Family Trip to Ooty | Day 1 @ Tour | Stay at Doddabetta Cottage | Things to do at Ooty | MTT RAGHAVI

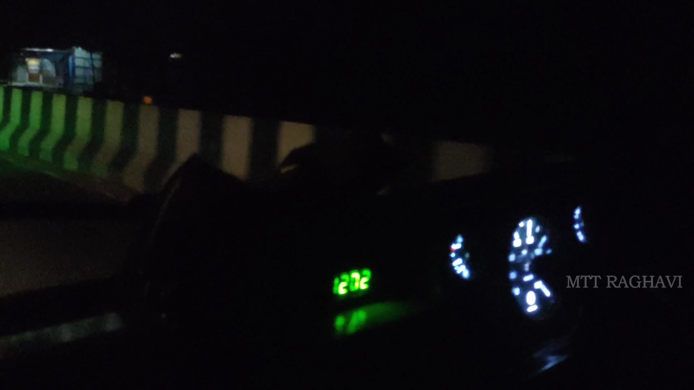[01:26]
ஒரு 10 மணி போல் கிளம்பணும். கிளம்பி ஒரு 2 hours ஆகிடுச்சு, 12 மணி ஆகிடுச்சு.